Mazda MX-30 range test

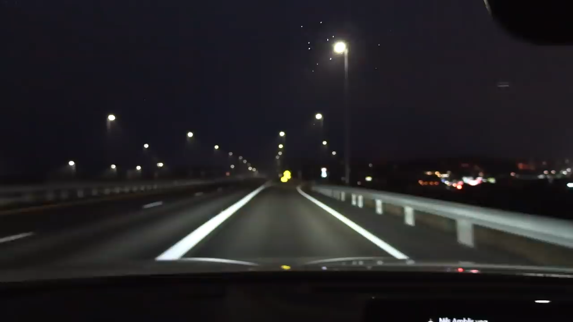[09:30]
This is a good turnaround point Because I can check distance It's supposed to be 84 kilometers To the roundabout Let's say Yeah, we are almost there See, the roundabout is right there 84 kilometers What do we got? What do we got?